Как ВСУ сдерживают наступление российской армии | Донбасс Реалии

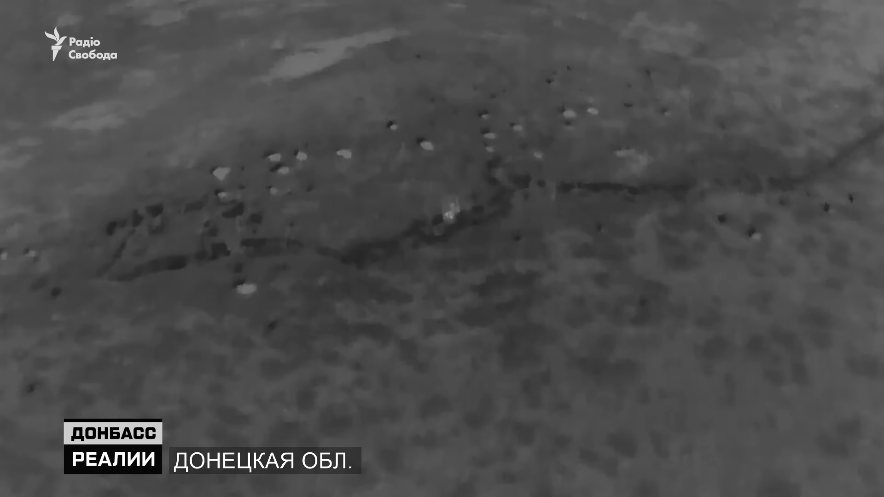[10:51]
Тобто є Мавік нічний, є дневний, як тільки.
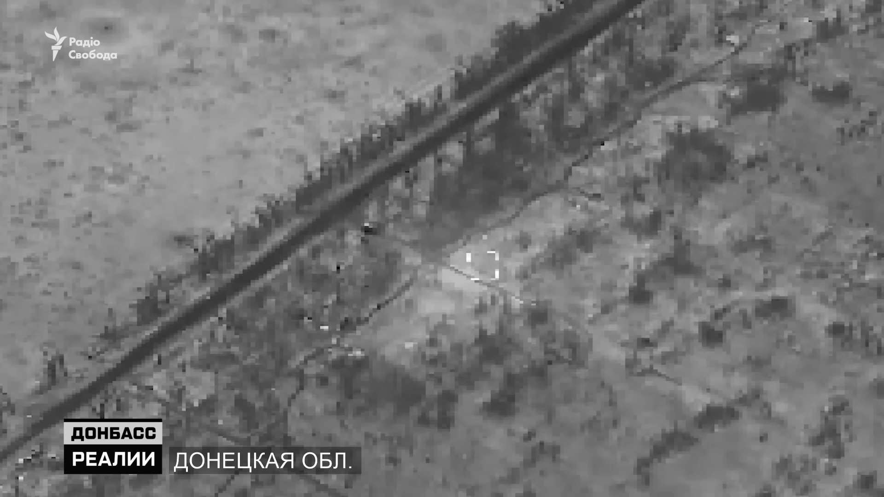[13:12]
Вот, например, российские пехотинцы на переднем крае.